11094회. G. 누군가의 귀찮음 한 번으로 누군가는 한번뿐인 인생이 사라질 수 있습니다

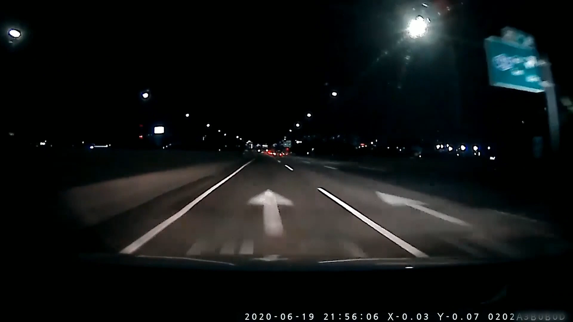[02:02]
잘 가고 있는데요. 저 오른쪽에서 이 차로에 차 한 대가 들어오네요. 차 한 대가 들어오면서... 그다음에 어? 뭐가! 이거 뭐야? 이거 뭐야? 이게 뭐야? 이게 뭐야?
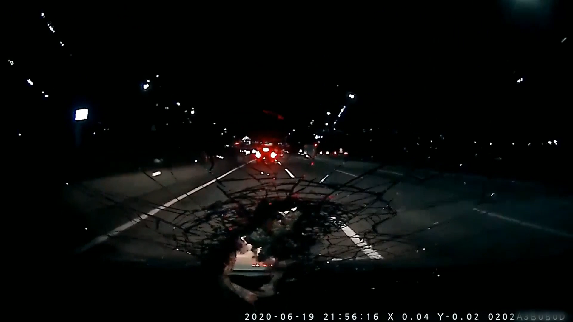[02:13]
이게 뭐야? 으악! 저게 뭐예요? 저게 뭐예요? 뭔가 팍 뚫고 들어갔어요.